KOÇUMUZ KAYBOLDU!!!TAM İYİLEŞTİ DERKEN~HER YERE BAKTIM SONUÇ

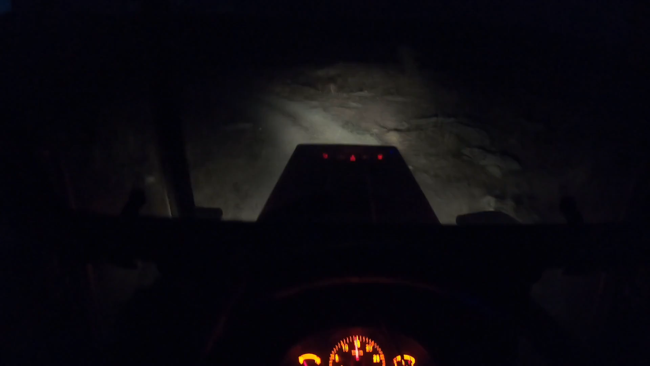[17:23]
Yapacak bir şey yok. Eve doğru gidelim. Hem de onun geçtiği güzergahta. Şöyle. Bakacağız bakalım ya. Arkadaşlar şöyle dağlara doğru ışıkları çırpıyoruz ama. Vallahi hiçbir şey yok.